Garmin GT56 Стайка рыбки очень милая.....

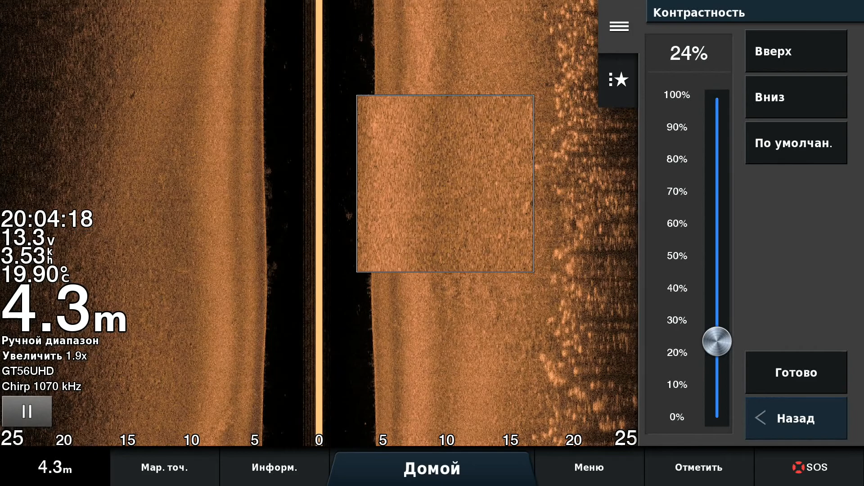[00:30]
On screen: depth 4.3 m, water 19.90°C
Немножечко контраст с институтом убавить. Вот так вот делать. Давай, два, пять, пять, четыре, да? Окей. Вот так даже лучше. Тут еще островочек, над ним рыбка порхает, как птички. Видно хорошо, да? Еще крупные в этом. У него дура тут поменьше, конечно.
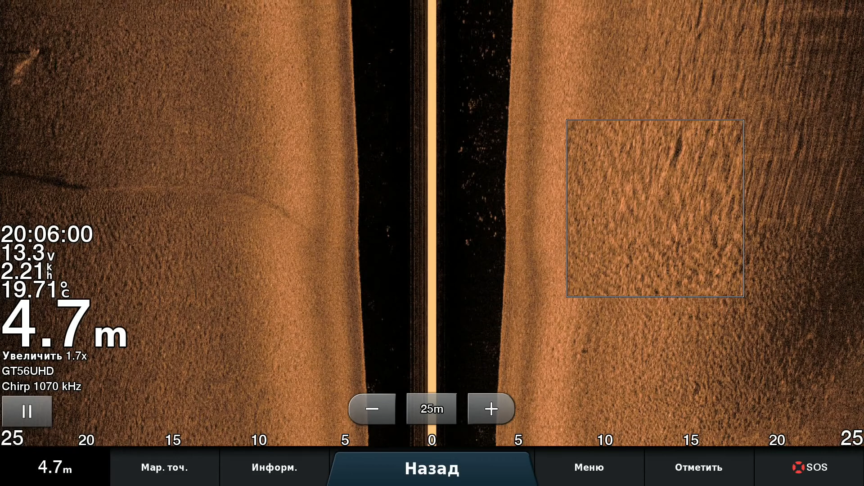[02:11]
On screen: depth 4.7 m, water 19.71°C
И адекватная такая. Понятненько мелочевки. Вот тут. Бережка достаточно. А.